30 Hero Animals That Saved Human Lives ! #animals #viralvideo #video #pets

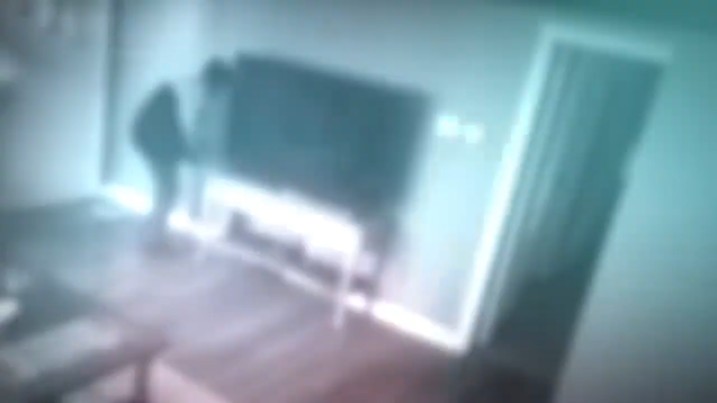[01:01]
Watch as a man starts to chase the owner of the house,
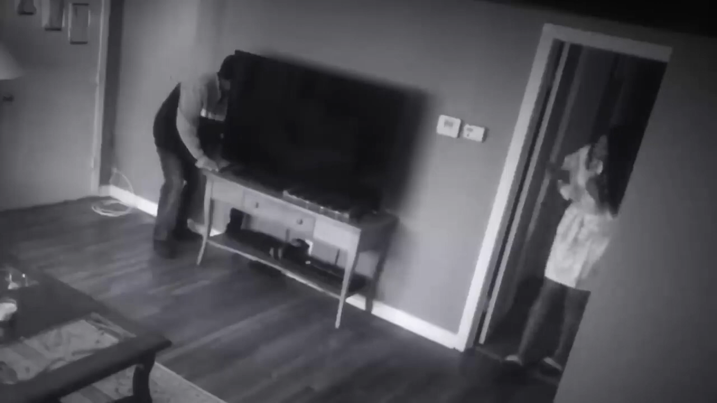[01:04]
when out of nowhere, her heroic pitbull jumps in to protect her.
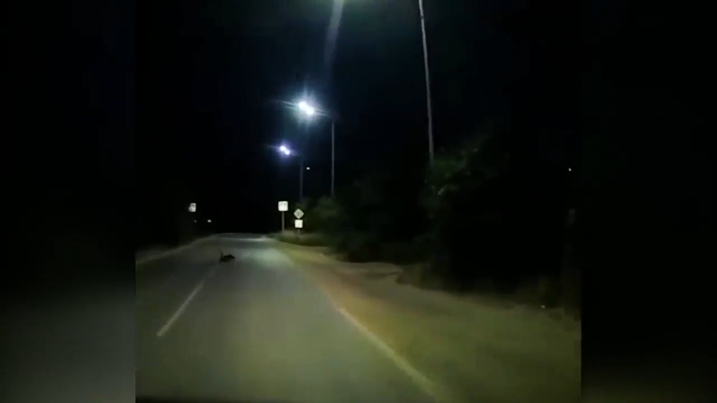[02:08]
A dog that suffered some kind of injury was saved by two cats who carried the injured dog across the street.